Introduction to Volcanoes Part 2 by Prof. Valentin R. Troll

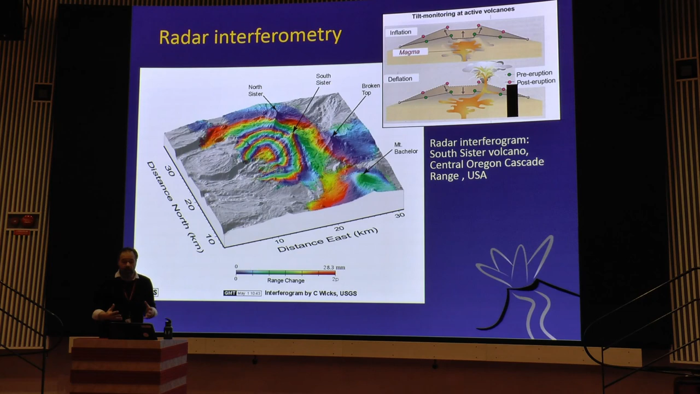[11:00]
And they tell you how much deformation you have. So here is change in millimeters. And you will find that certain areas deform more strongly than others. And if this reaches a certain threshold, you can give alert and you can start to evacuate people.